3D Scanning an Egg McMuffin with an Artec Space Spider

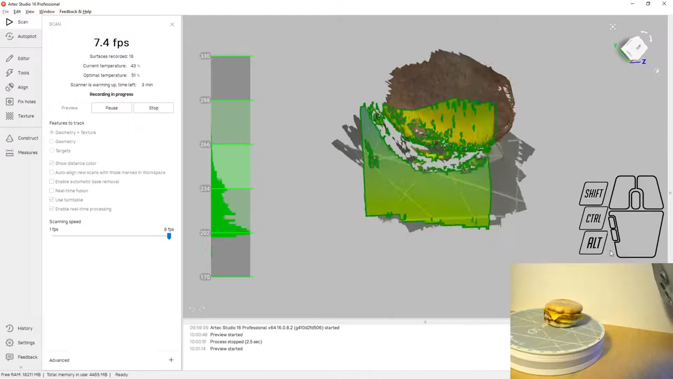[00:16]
In the lower right hand corner you can see a live feed of the actual object, the Egg McMuffin, on the scanning turntable rotating for scanning.
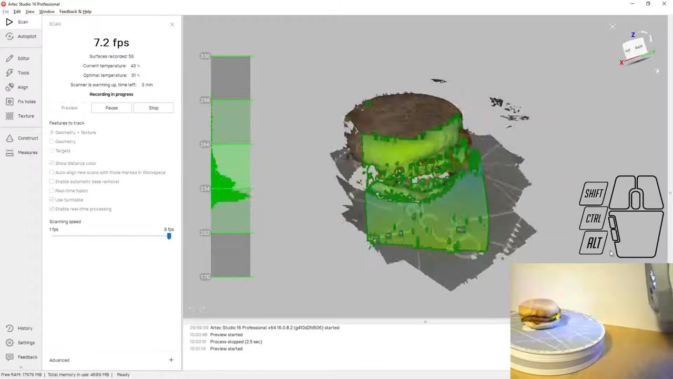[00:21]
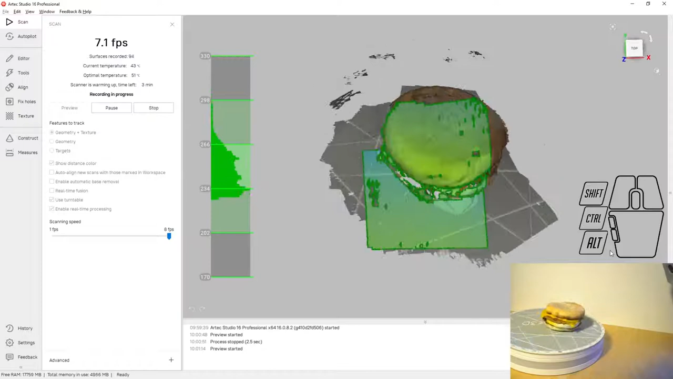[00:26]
When we're using the turntable it easily allows us to capture 360 degrees around the object, minimizing the number of setups we have to do when we're scanning.
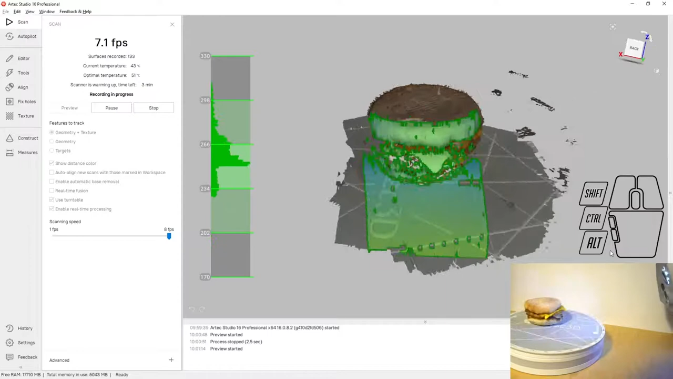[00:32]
In the middle of the screen you can see that there's false color on the Egg McMuffin.
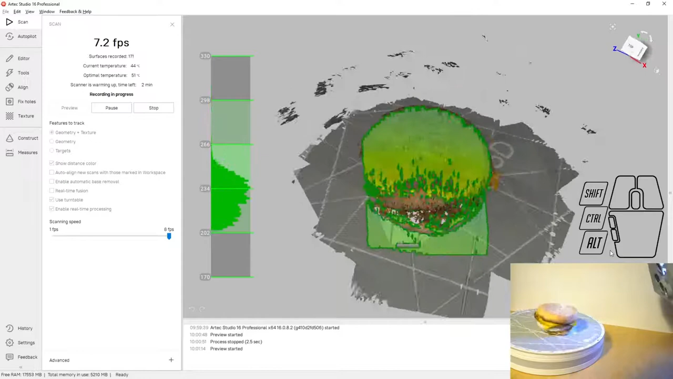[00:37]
Parts of the scanner where it's at the correct distance are shown in green.
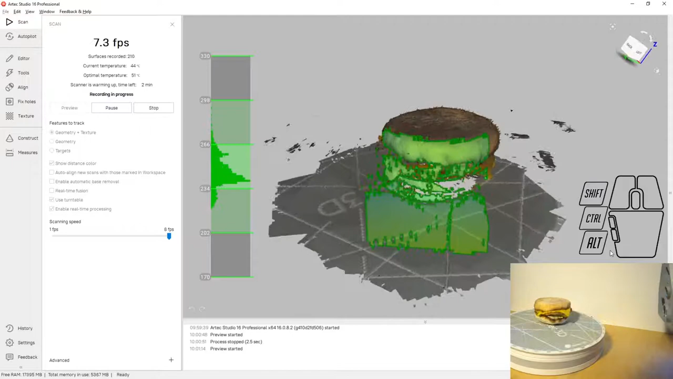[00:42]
If it's a little bit too close it shows orange and if we're a little bit too far away it shows blue.
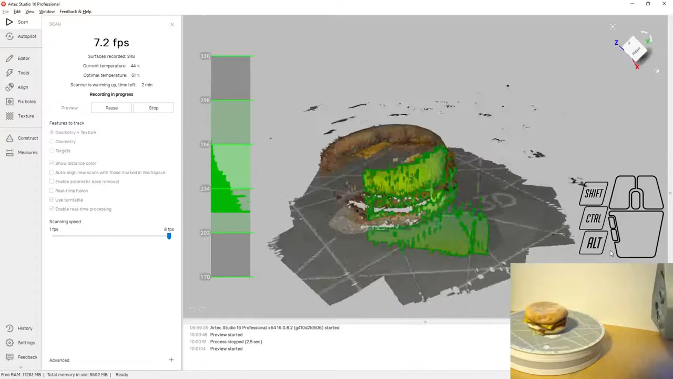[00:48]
I'm doing my best to scan at the correct distance keeping that central bar in the correct area.
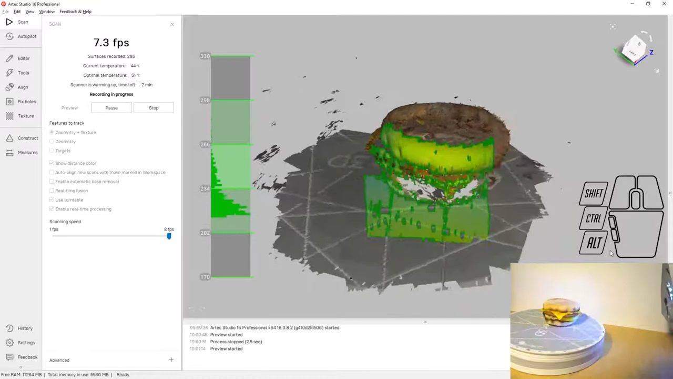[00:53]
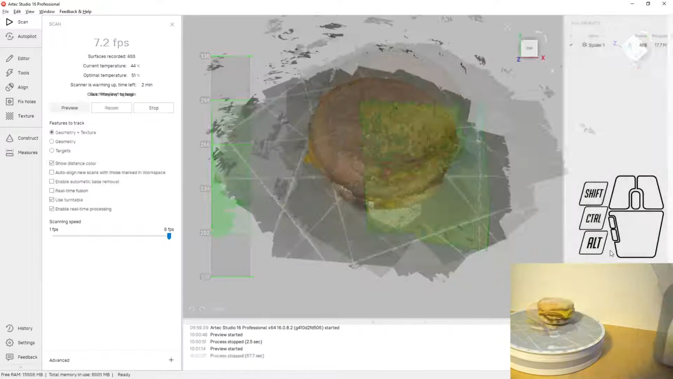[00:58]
At this point I'm pausing the scanner, I'm going to flip the Egg McMuffin over and we're going to restart scanning.
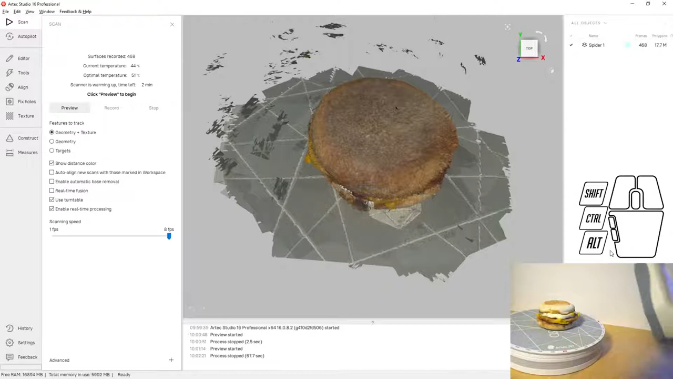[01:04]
This allows us to capture the other side of the Egg McMuffin so that we generate a full
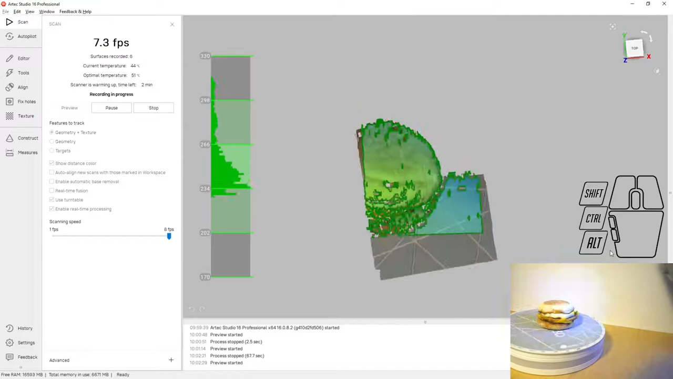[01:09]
model of both sides as well as the entire thickness of the sandwich.
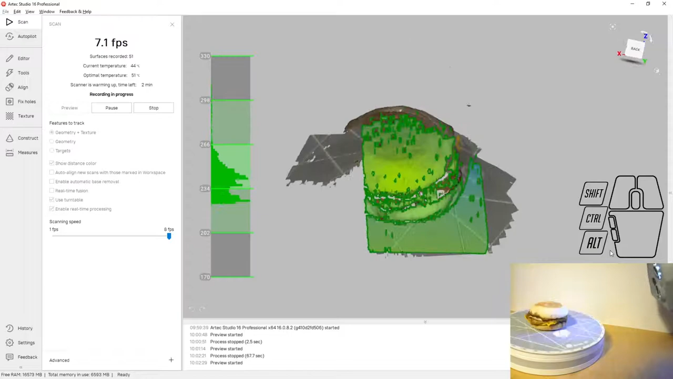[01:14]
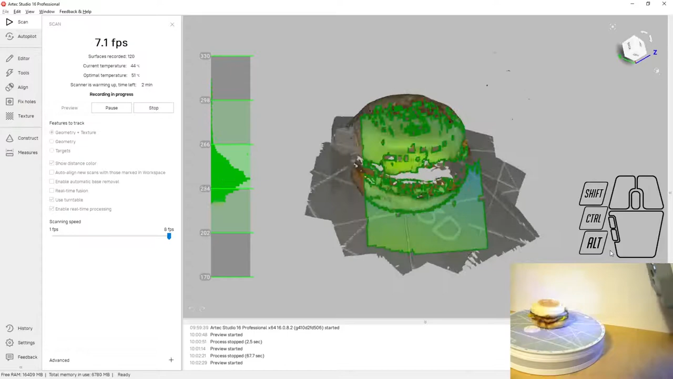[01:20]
At this point we're finished scanning. Each of our scanning operations took a little over a minute.
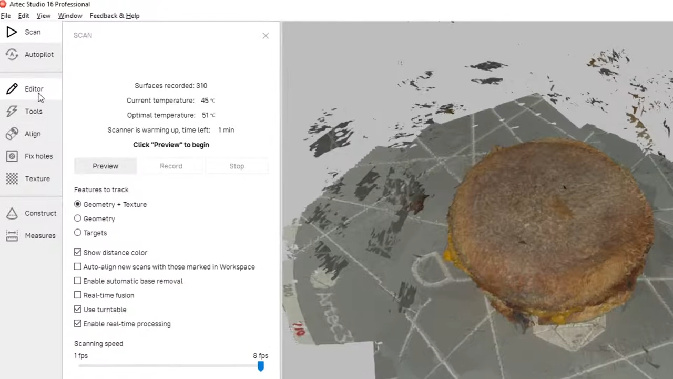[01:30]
Next thing we're going to do is erase all of the unnecessary data. The first piece that we're going to erase is the turntable.
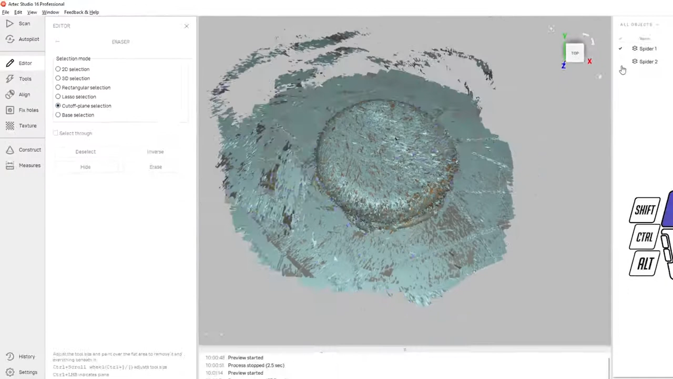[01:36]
So I've isolated scan one, I'm doing a cutoff plane selection,
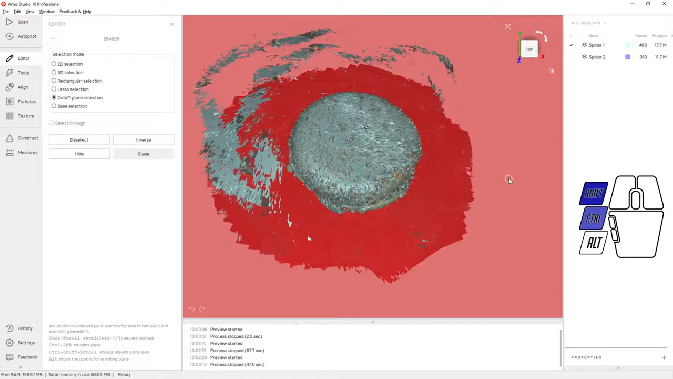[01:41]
and now when we hit erase the turntable is going to go away. Next we'll do the turntable from the second scan.
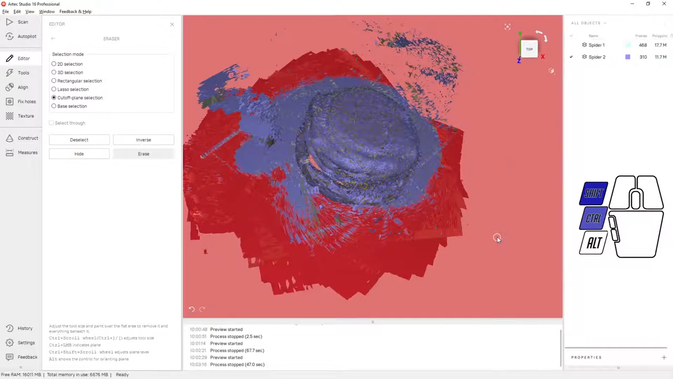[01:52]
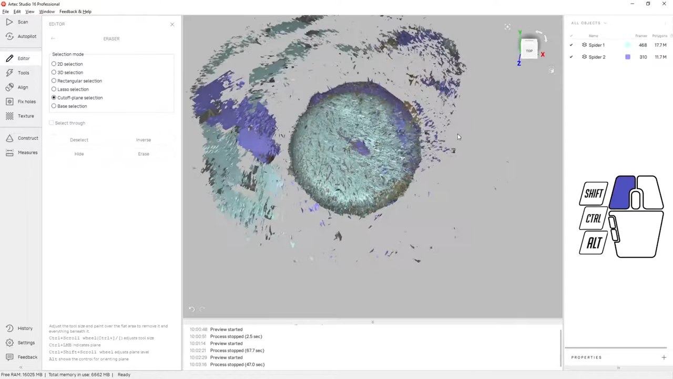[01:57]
Now I'm going to have both scans turned on and I'm actually going to isolate the sandwich with a large cursor.
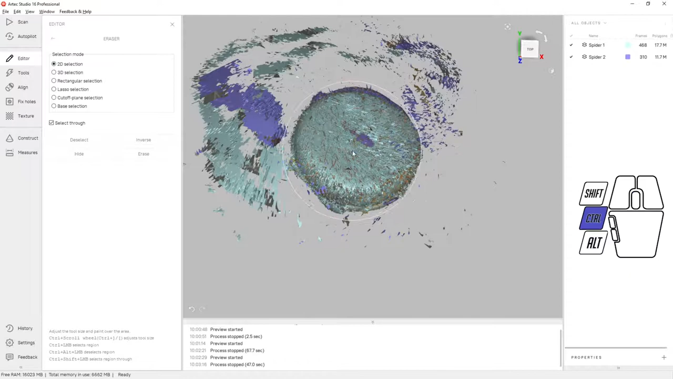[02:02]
And when I invert the selection it'll delete everything that is away from the sandwich.
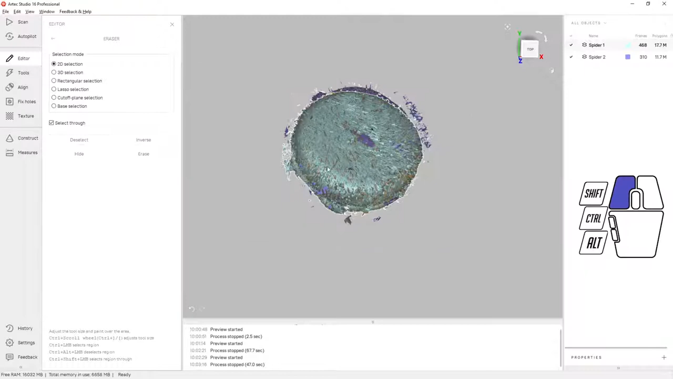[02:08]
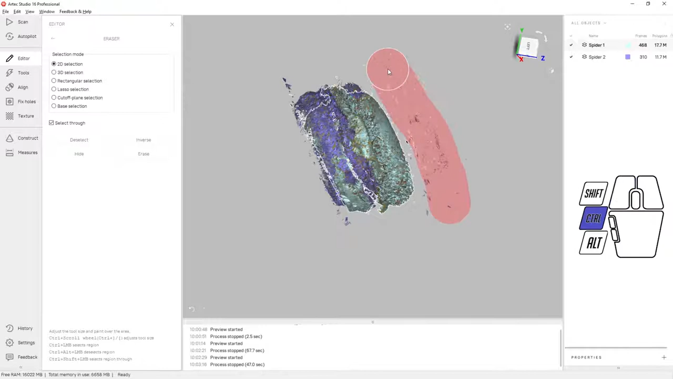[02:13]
Finally we're going to delete a little bit of the hanging data just with a normal 2D selection.
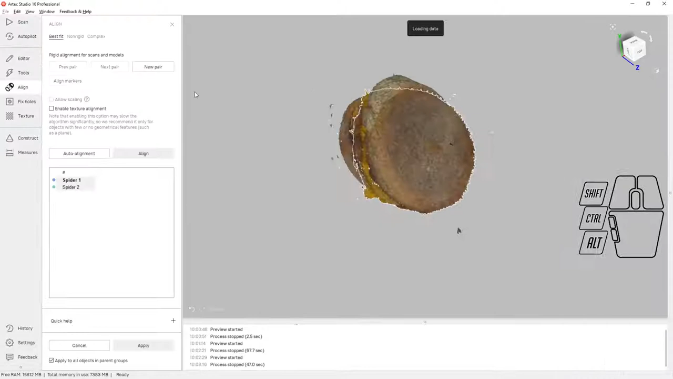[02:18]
Next stop is to put the sandwich in the same coordinate system. This is putting the upper and lower together.